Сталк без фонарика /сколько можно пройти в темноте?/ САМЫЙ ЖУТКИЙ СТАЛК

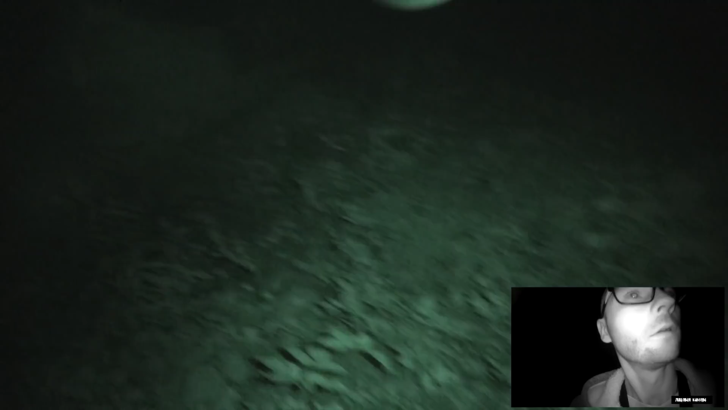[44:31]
Распахнуто окно. Вот здесь я попробую.
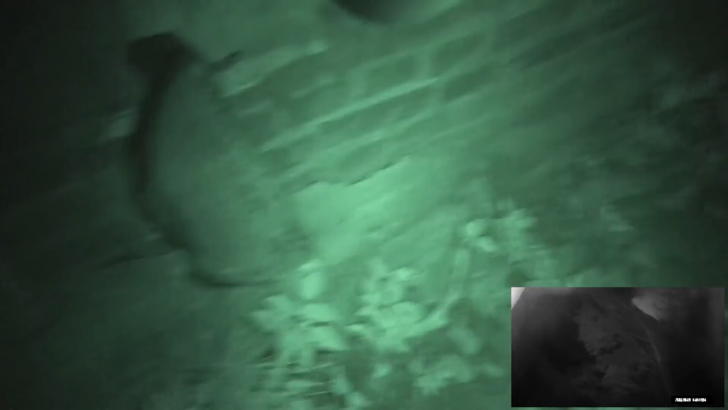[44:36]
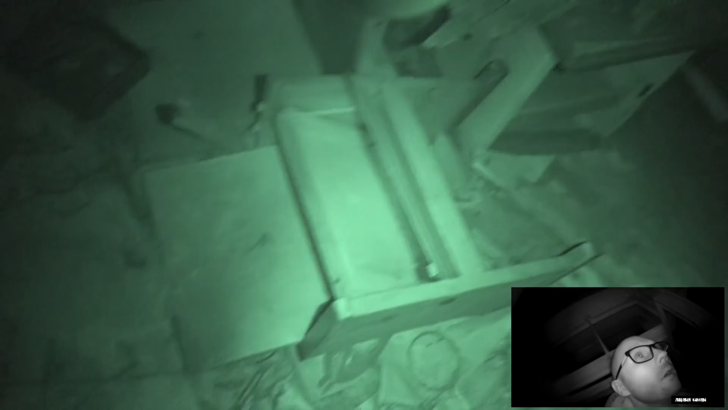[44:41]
Залезть. Чувствуется, что здесь, наверное, гораздо жестче.
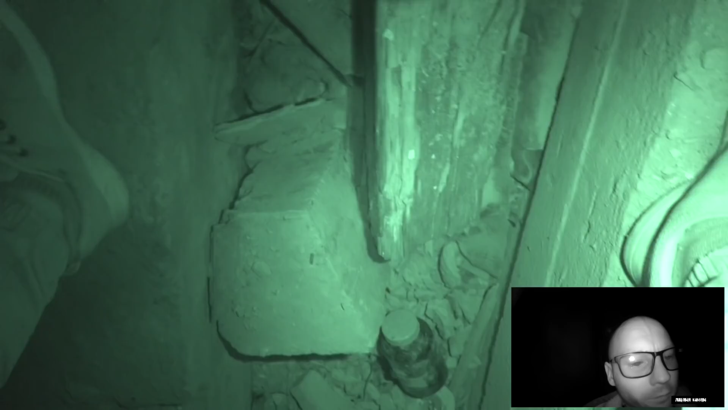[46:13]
Каждый шаг надо контролировать. Это очень глубокая, походу, яма. Ну, она не сильно глубокая, но не маленькая. Опираясь о стену, потому что, блин, вообще не представляю, куда вставить.
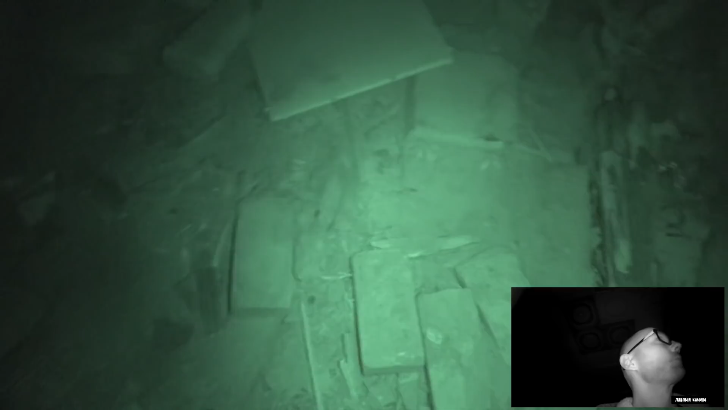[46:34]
Так, ну я пошел. Ах ты ж. Это просто какой-то новый вид экстрима.
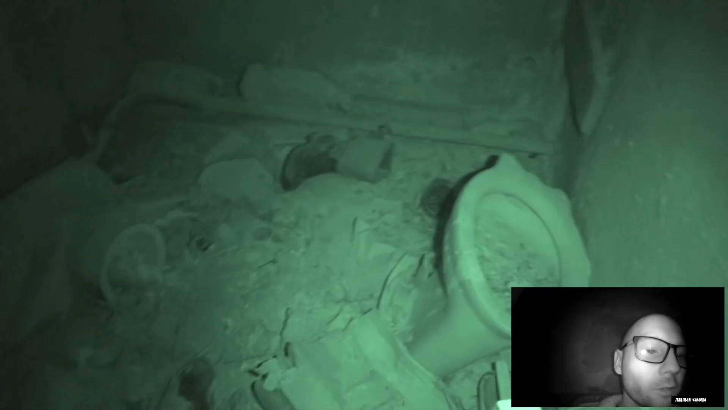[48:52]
слезает, появляется. Сейчас как из островок безопасности какой-то небольшой, пол нормальный. Такого приключения, конечно, я не забуду никогда. Одному ночью без света по разбитой заброшке. Ладно, она бы еще была как бы нормальная. Так, что это за шум было? Блин.
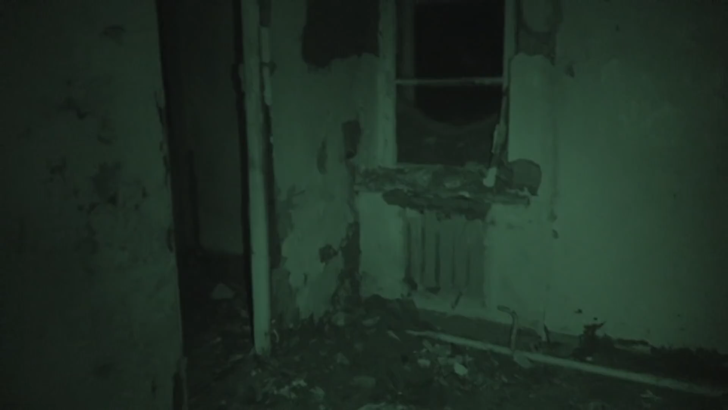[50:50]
Смотришь на эту тугу. Просто, не знаю, как самых страшных фильмов ужасов. Такой вид. Мне сразу вспоминается очень сильно фильм. Первая часть «Искатели могил», игра Outlast и все подобное.
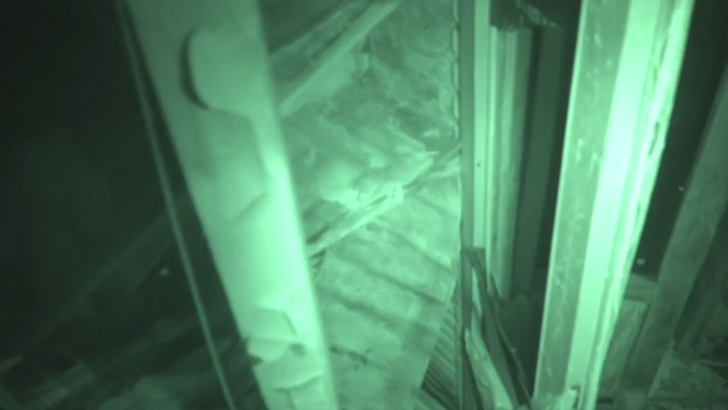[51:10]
Я даже сейчас не понимаю, куда я зашел. Так, еще одна дверь. Сейчас еще заблужусь. Выхода нет. Выхода тут нет.
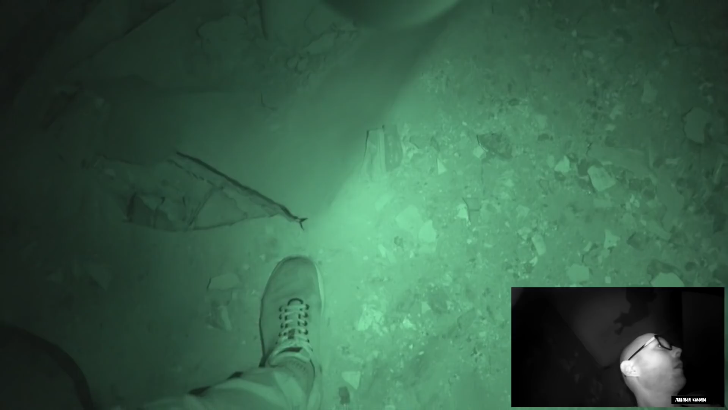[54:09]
А. Пол подо мной проваливается. Фак. Вот это жесть. Вроде здесь подвала не было, если что. Так, это сейчас отблеск был. Наверное, моя камера там баликовала.
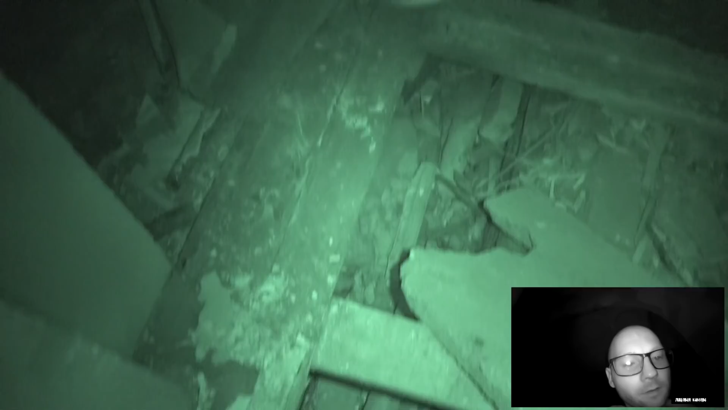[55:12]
Полы именно ламината, не ламината, а линолеум. Какая-то парта. Блин, не достать, не достать. Так, я, получается, иду сейчас обратно и в другое крыло.
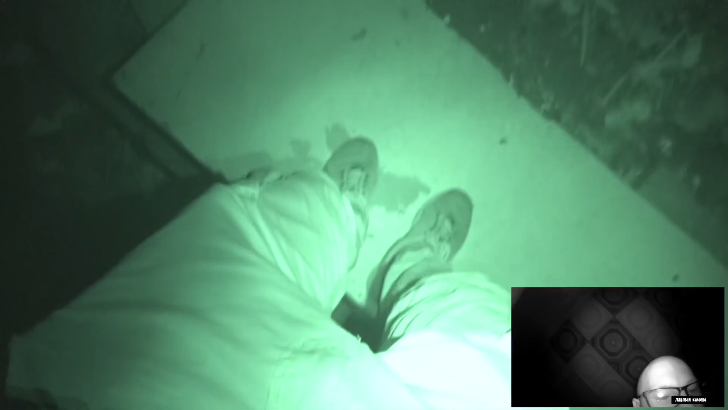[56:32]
Постараюсь пройтись по этому катающемуся бревну.
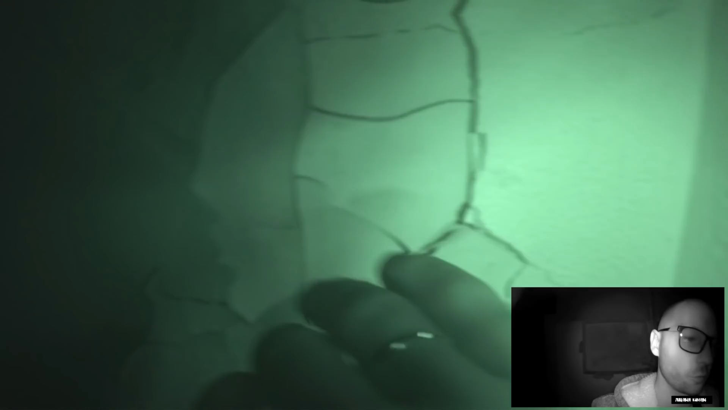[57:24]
Потом, получается, ты думаешь, она здесь, стена. А сам проваливаешься. Это просто жесть. Что это за... Какой-то звук был впереди.
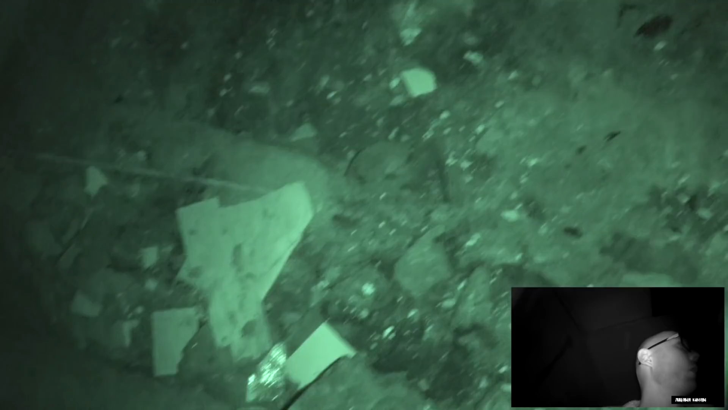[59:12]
Сейчас я проверю. Так. Какое-то стекло или не стекло, я не понимаю. Походу, да, стеклянки.
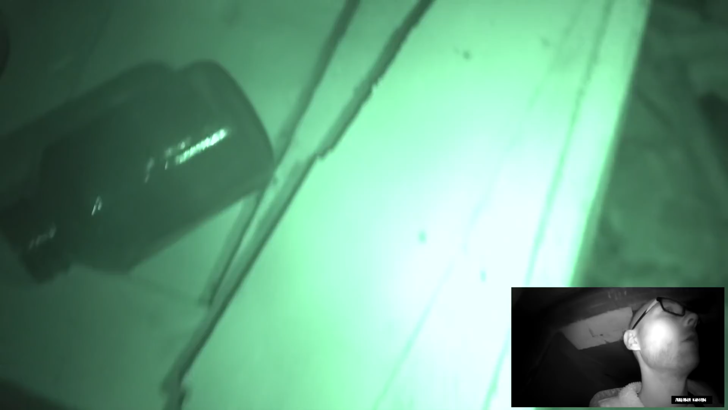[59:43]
Странная комната. Просто на ней ничего нету. Какой-то чулан. Сейчас и дверь такая закрывается. Это будет, конечно, жесть.
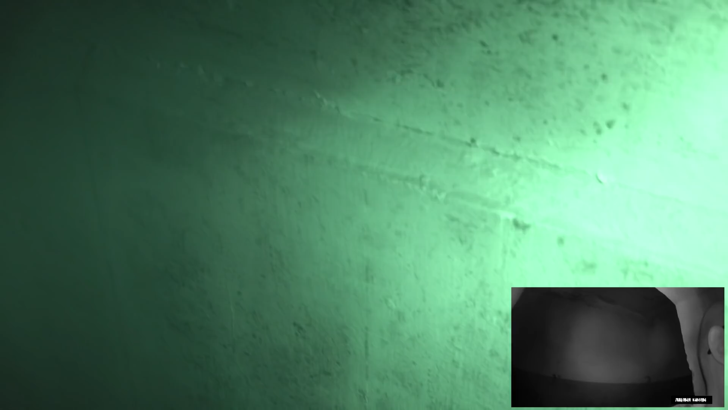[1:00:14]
А может она закрыться? Довольно-таки тяжело. Сначала подумал, может быть, есть какие-нибудь подземные. Может быть, есть какой-нибудь подземный ход. Это же все-таки военная часть, и вдруг между всеми домами. Типа проход, но оказалось нет.
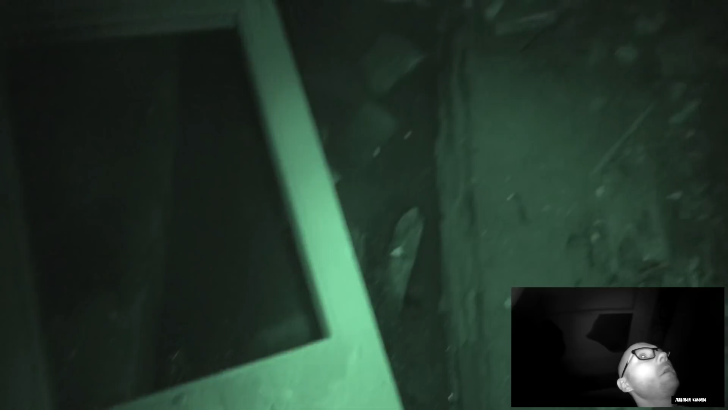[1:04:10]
Двери какие-то. Ай! Я, короче, утонул ногой. Я не знаю, что там за вода. Нога полностью мокрая. Охренеть.
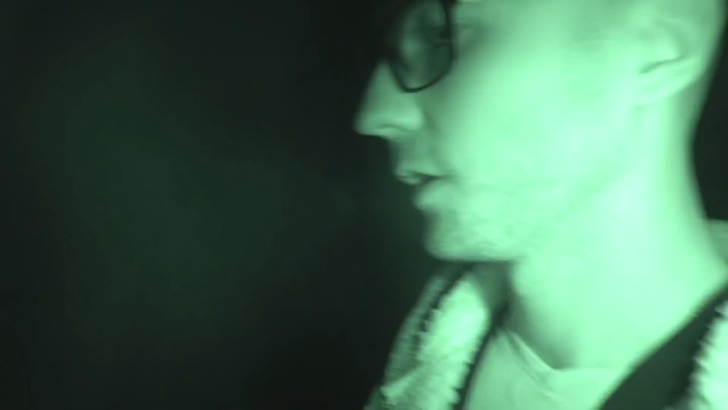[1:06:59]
проходку без света, чисто весь свет в этот экран монитора, это, конечно, жесть. Просто лютая жесть. Я вспотел, ну, пробивал меня на пот. Я не знаю, сколько раз, каждое падение. Такого я еще не испытывал никогда, даже когда прям были призрачные моменты.
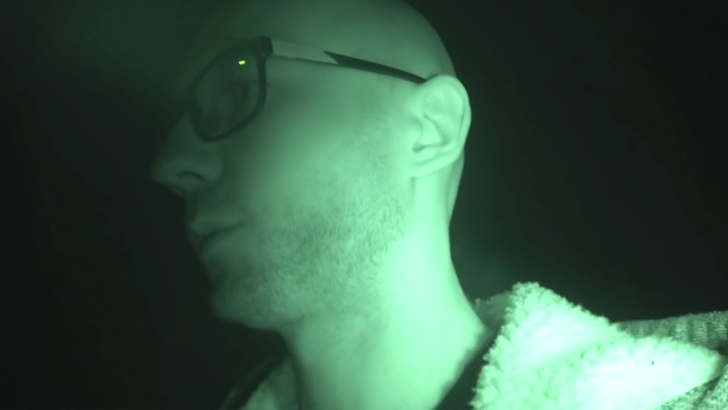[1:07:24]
Когда что-то где-то стучало. Стучать, как говорится, может что угодно. Как вы сами видели. Меня это даже не совсем напугало. Даже без света я стоял. Меня не совсем напугало, когда там лягушка, не лягушка, мышка, не мышка. Я не знаю, кто там, я так и не рассмотрел. Но когда ты идешь, ничего не видишь и падаешь, это просто... У меня целая куча эмоций. Я просто переполнен эмоциями.